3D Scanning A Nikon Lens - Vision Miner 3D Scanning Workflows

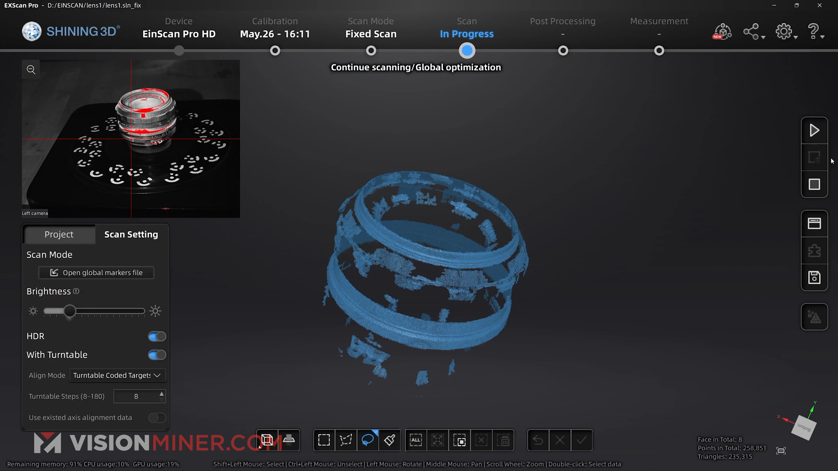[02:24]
now it should have no problem picking up all that stuff there you go as you can see
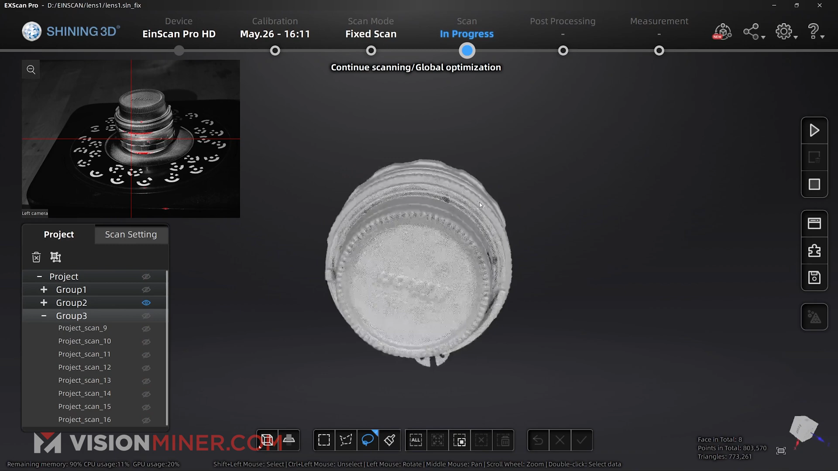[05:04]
and of course we all saw the first one without an a sub
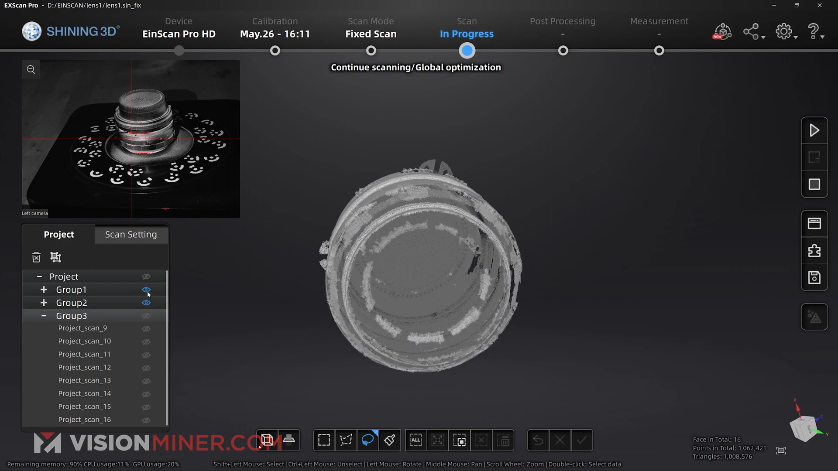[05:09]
so if you've got a scanner and
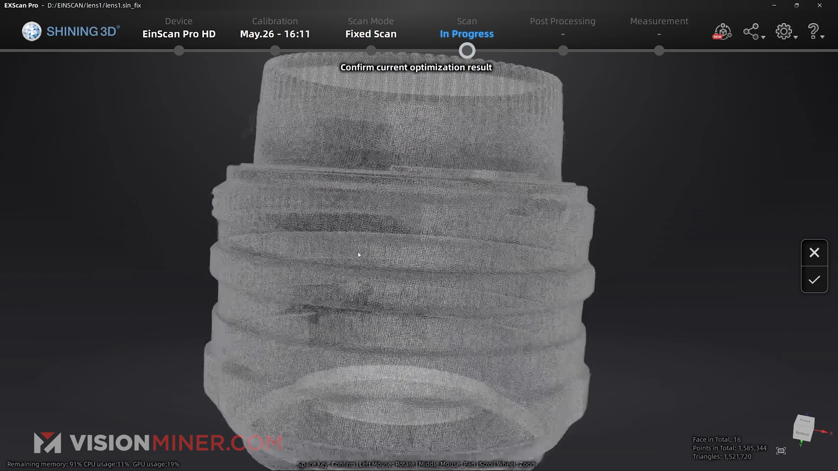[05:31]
i'm going to go mesh the model i'm going to do unwater tight and apply i've